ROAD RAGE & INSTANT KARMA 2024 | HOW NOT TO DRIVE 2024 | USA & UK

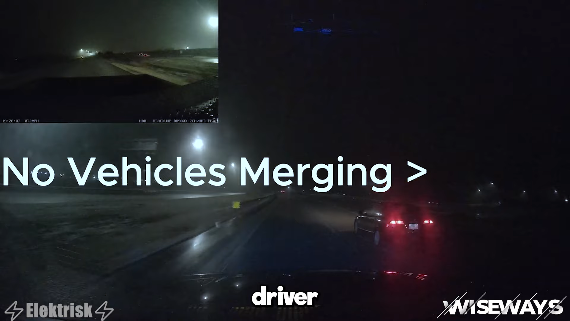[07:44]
Driver made careless merge, and he was lucky that truck behind him was careful enough.